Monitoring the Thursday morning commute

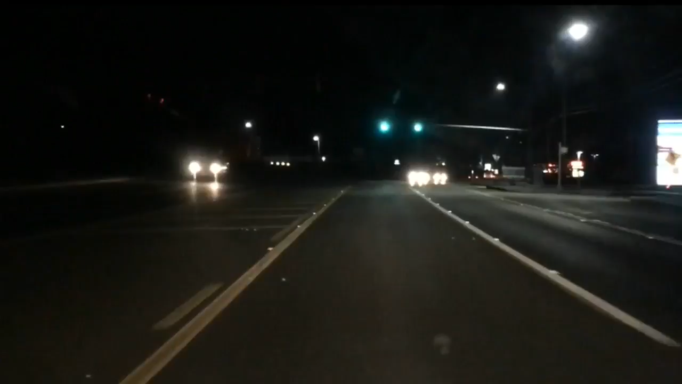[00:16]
Yeah, we are driving south on Route 18 in Pennsylvania now.
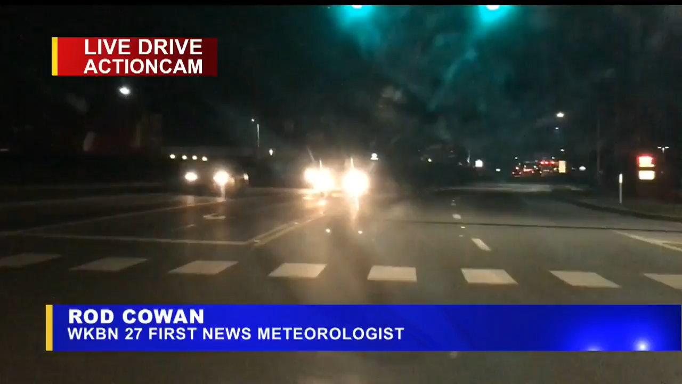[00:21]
We're just outside Hermitage. We are headed south. The main roads are just clear. That is good news. We did encounter a few moisture spots,
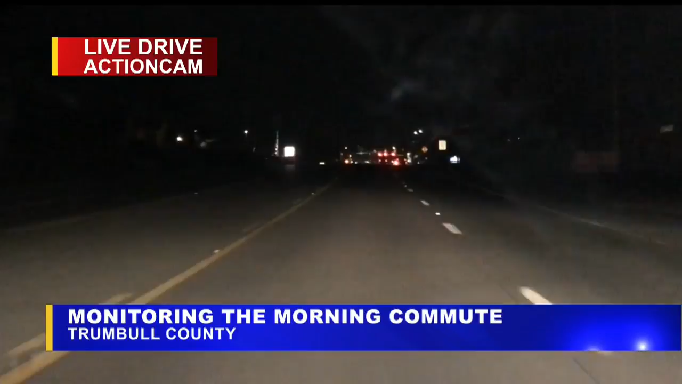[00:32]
maybe a slick spot or two in between the county lines or between Hartford. And we went through Yankee Lake and came through Lemoore Road outside of Sharpsville. But now we're back on 18 headed south just outside of Hermitage here. And the roads are clear. A lot of traffic. We notice the cars picking up. That's for sure. Quite a different scene than yesterday. That's for sure.